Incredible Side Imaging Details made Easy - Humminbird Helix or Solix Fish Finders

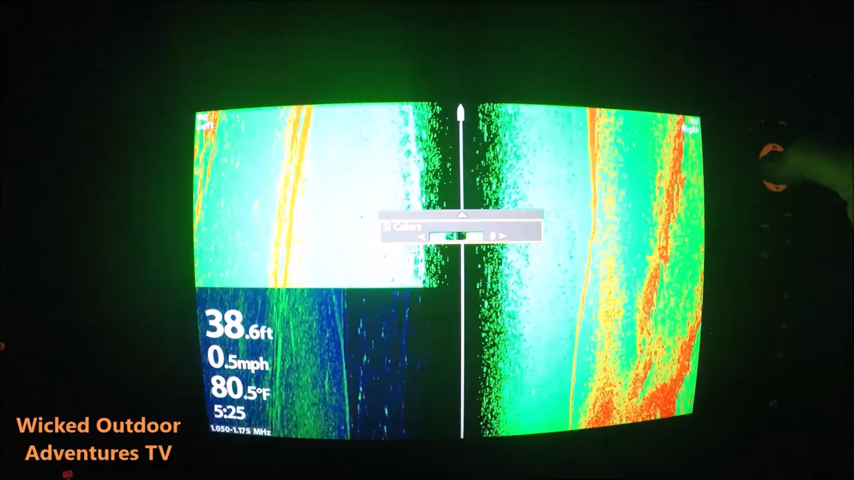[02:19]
On screen: depth 38.6 ft, water 80.5°F, speed 0.5 mph
Find the color that you like. I like the blue.
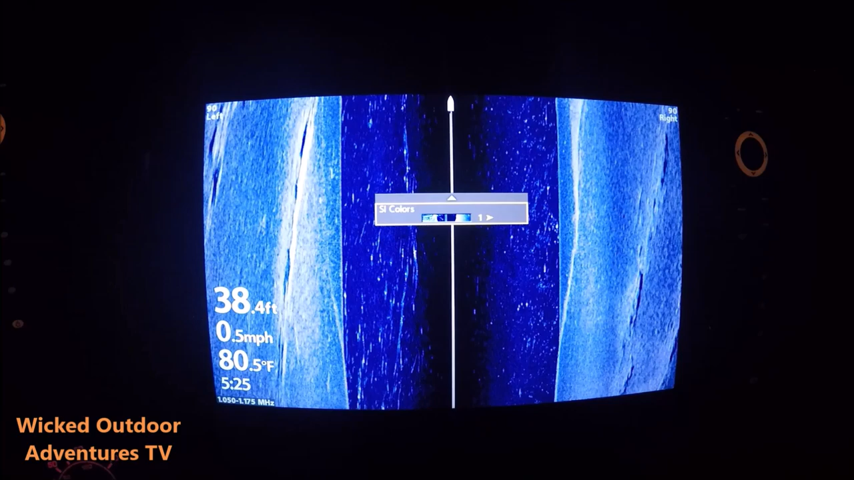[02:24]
On screen: depth 38.4 ft, water 80.5°F, speed 0.5 mph
You can see some rock formations here now. So now we're just gonna turn around just a little bit.
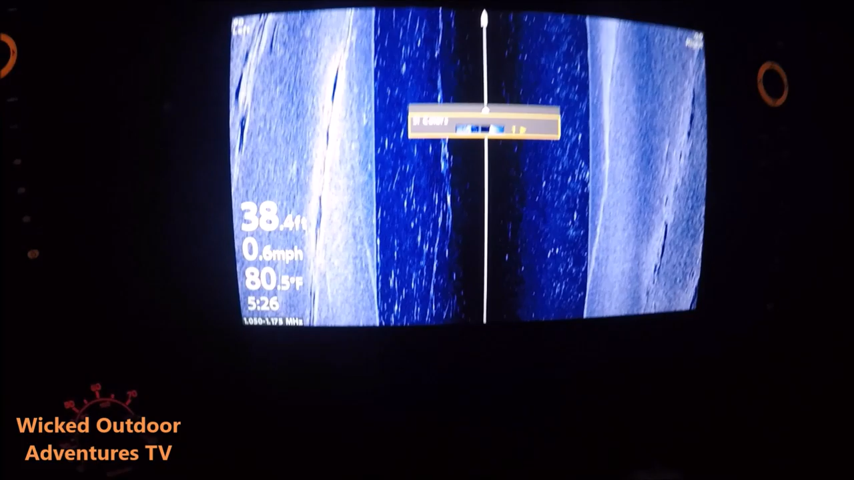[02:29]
On screen: depth 38.4 ft, water 80.5°F, speed 0.6 mph
Exit out of that. Alrighty guys, as you can see here, we got our sight imaging.
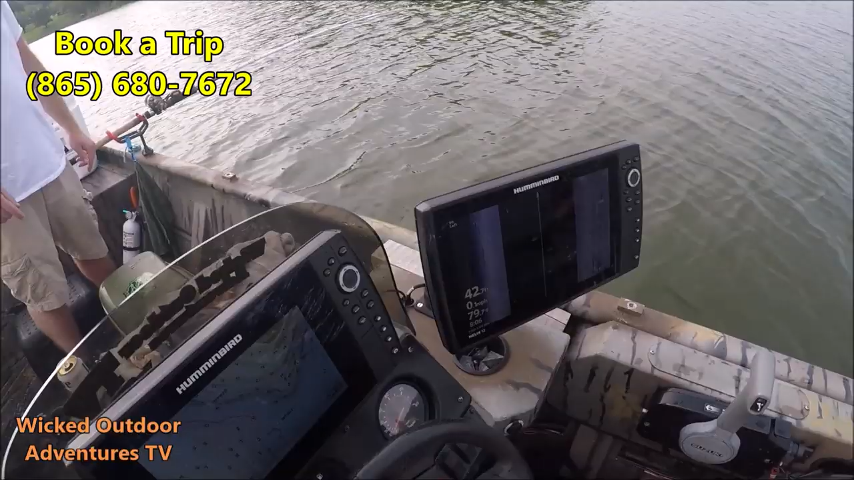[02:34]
Basically we're fishing on a little channel right here.
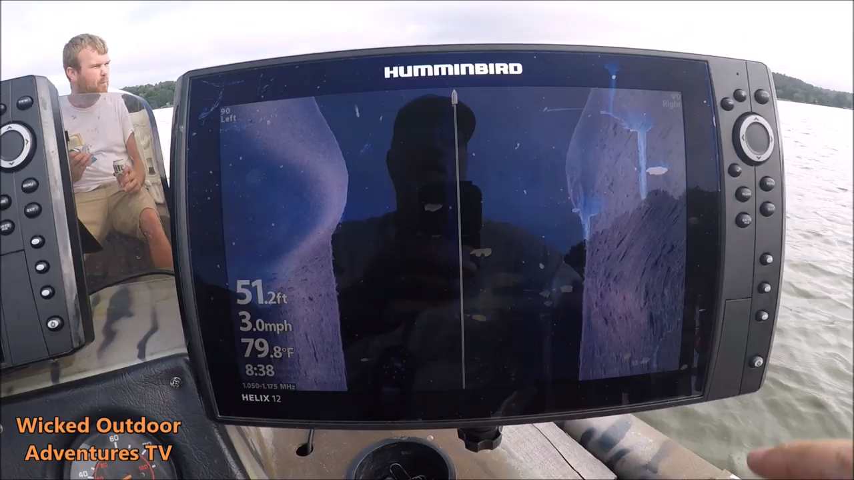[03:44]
On screen: depth 51.2 ft, water 79.8°F, speed 3.0 mph
You can see the buoy. This is the buoy right here. That's the buoy cable. This is the buoy on your sight imaging. Right here's the remnants of an old boat. Let me see if I can lighten it up a little bit.
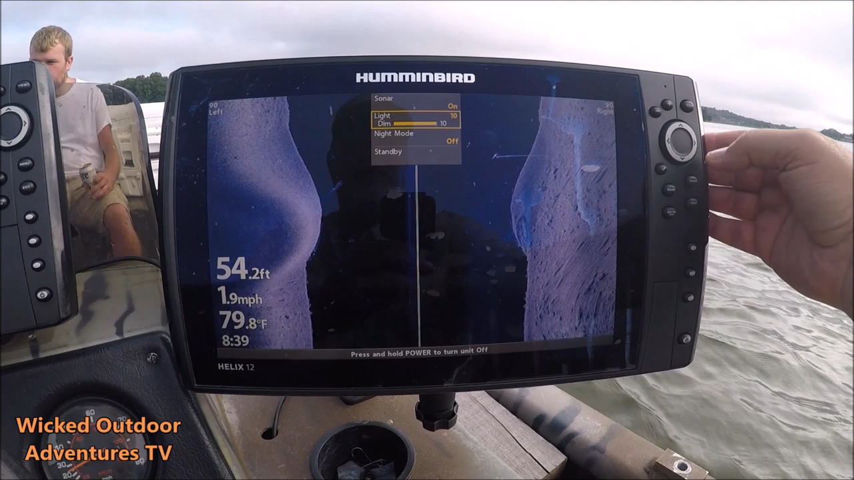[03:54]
On screen: depth 54.2 ft, water 79.8°F, speed 1.9 mph
Yeah, you can see the old boat right here. This is the buoy cable with the buoy.
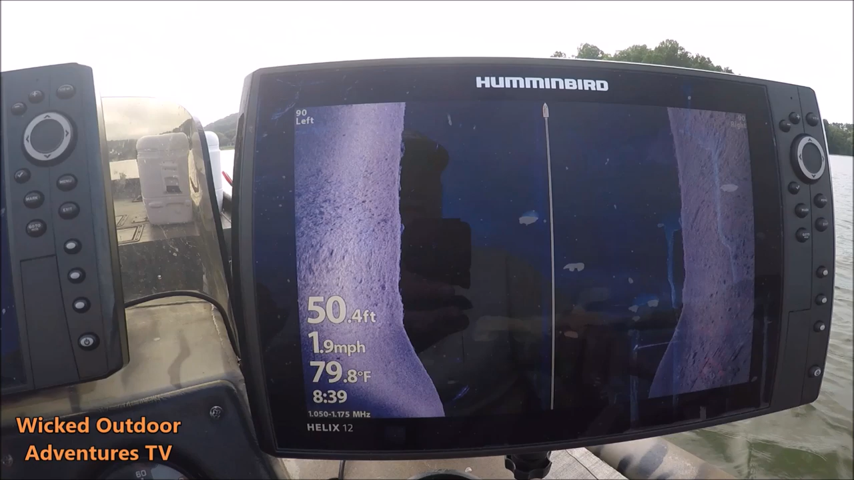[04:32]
On screen: depth 50.4 ft, water 79.8°F, speed 1.9 mph
Just easing right back up this channel where we caught all them fish this morning. Double check, make sure we ain't gonna stripers.
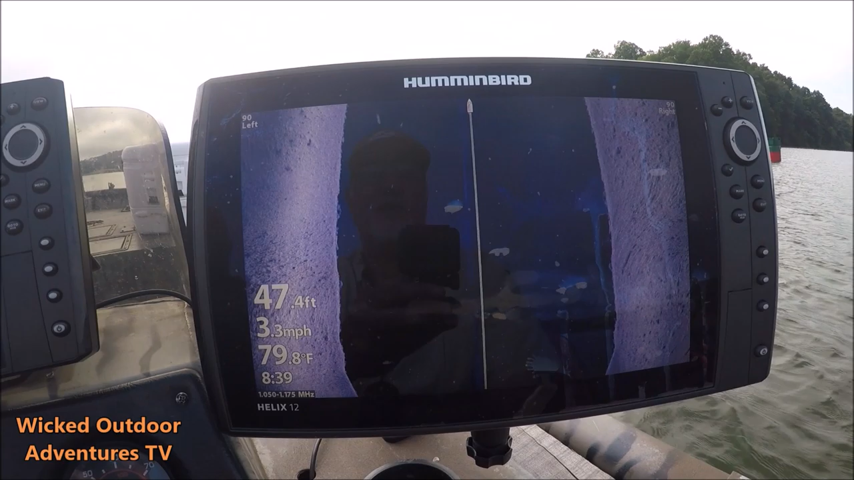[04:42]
On screen: depth 47.4 ft, water 79.8°F, speed 3.3 mph
You can see a few fish here and there spotted.
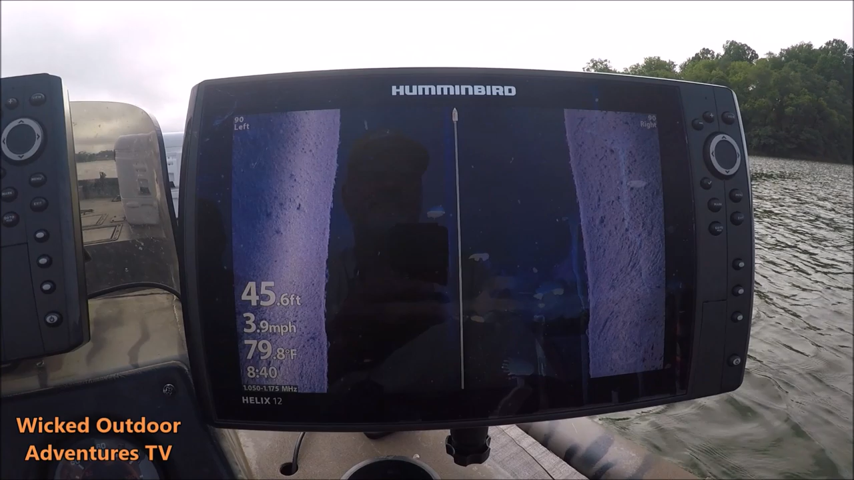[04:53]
On screen: depth 45.6 ft, water 79.8°F, speed 3.9 mph
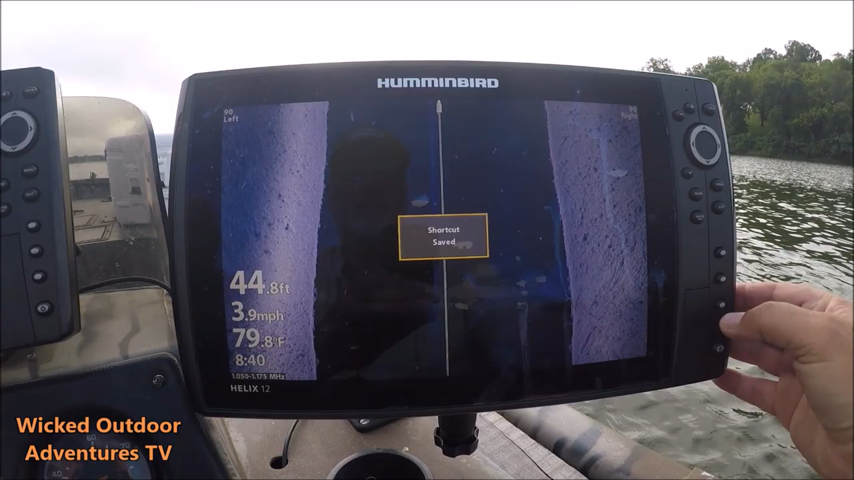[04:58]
On screen: depth 44.8 ft, water 79.8°F, speed 3.9 mph
few fish in here.
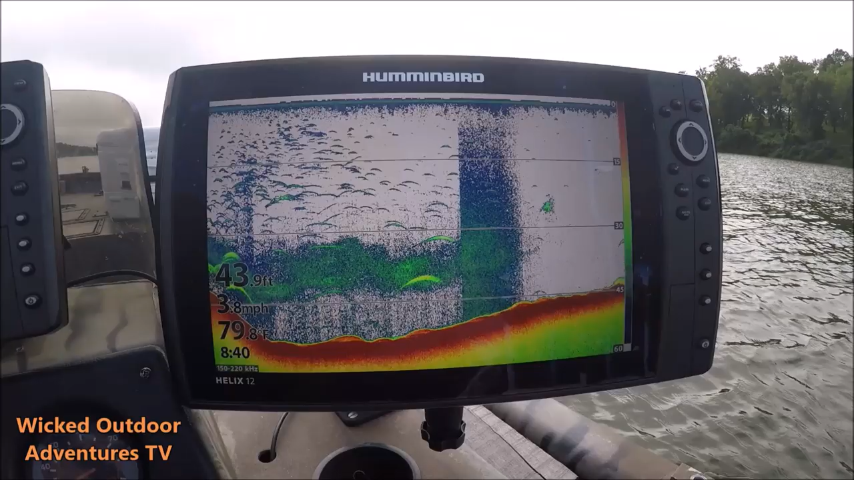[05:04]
On screen: water 79.8°F, speed 3.8 mph
Them stripers are really stacked in here this morning.
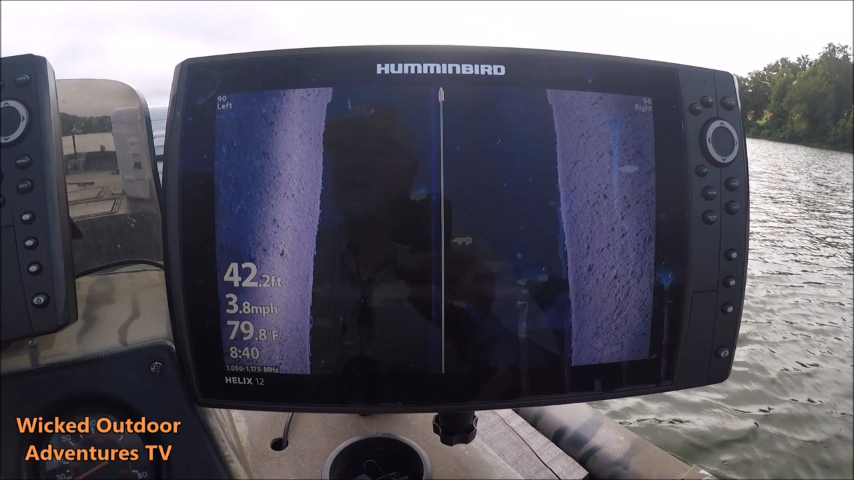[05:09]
On screen: depth 42.2 ft, water 79.8°F, speed 3.8 mph
Looks like they've moved out of here.
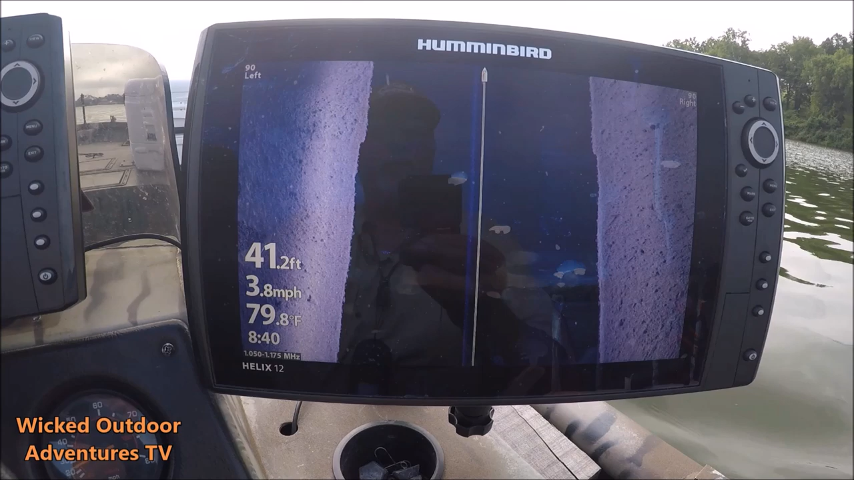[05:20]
On screen: depth 41.2 ft, water 79.8°F, speed 3.8 mph
So we're gonna go check a couple other spots if we can locate some big fish using our side imaging, our 2D sonar, and put a bait down to them. All right, we've moved down here to some deeper water.
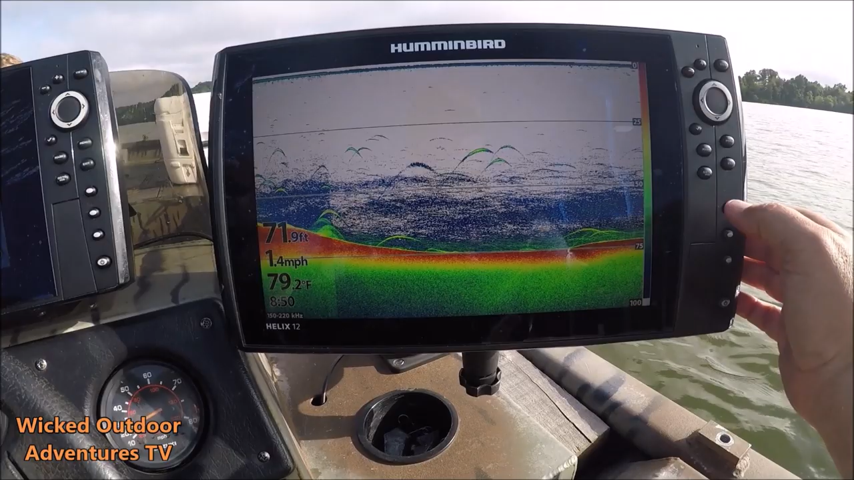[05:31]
On screen: depth 71.9 ft, water 79.2°F, speed 1.4 mph
We're marking a few fish. I go down to my down imaging. You can see I see a little bit of structure, see a little fish.
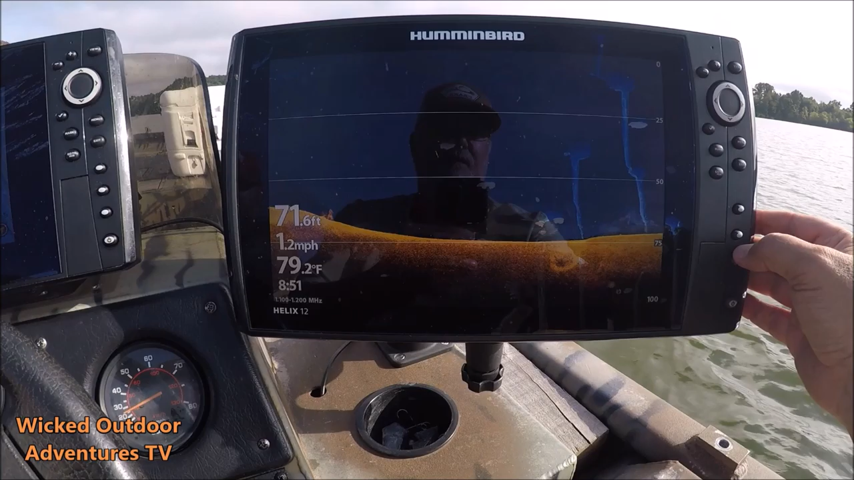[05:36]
On screen: depth 71.6 ft, water 79.2°F, speed 1.2 mph
Side image, this is the channel. This is the deep water here.
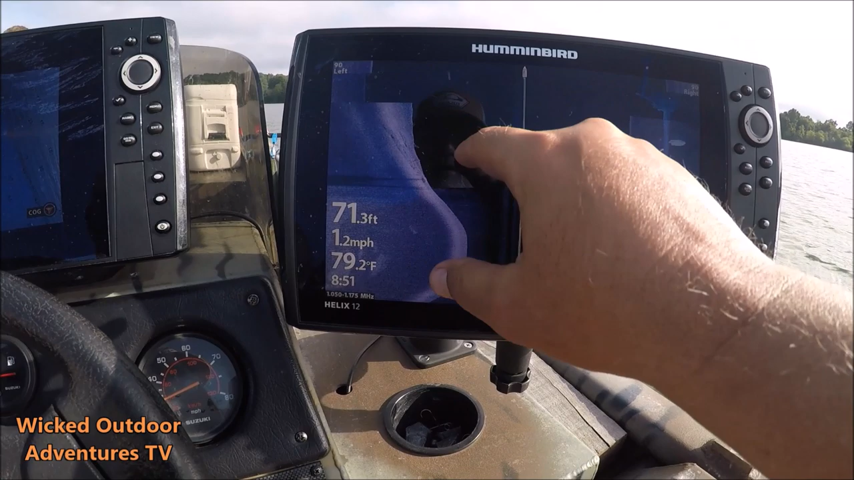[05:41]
On screen: depth 71.3 ft, water 79.2°F, speed 1.2 mph
We're marking a few fish here. There's 1, 2, 3, 4, 5, 6, 7, 8 fish right there.
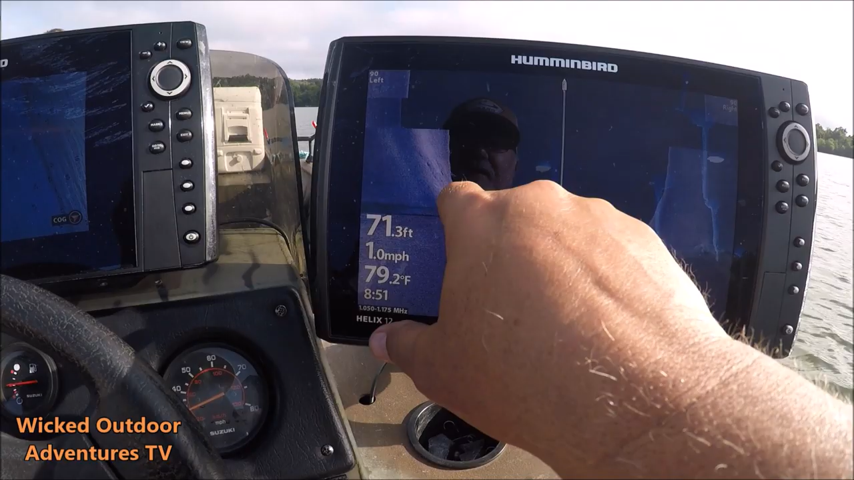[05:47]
On screen: depth 71.3 ft, water 79.2°F, speed 1.0 mph
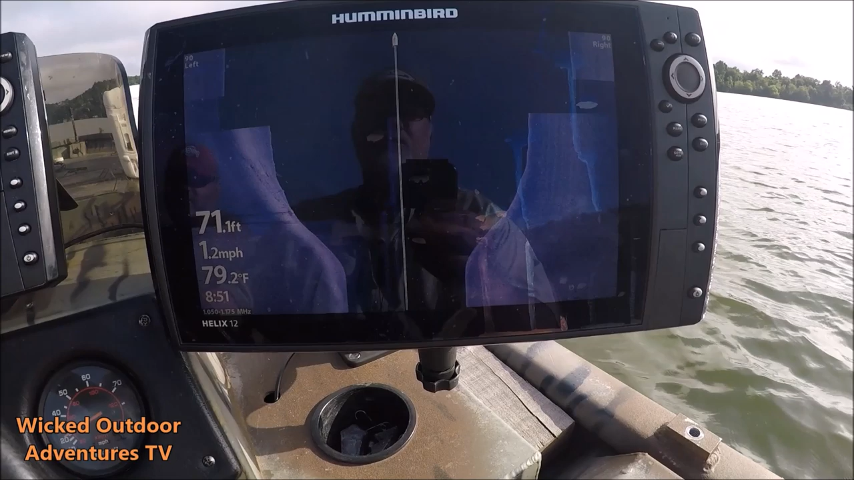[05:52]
On screen: depth 71.1 ft, water 79.2°F, speed 1.2 mph
We're just gonna look around here. Looks like a little school of fish right there. You see them?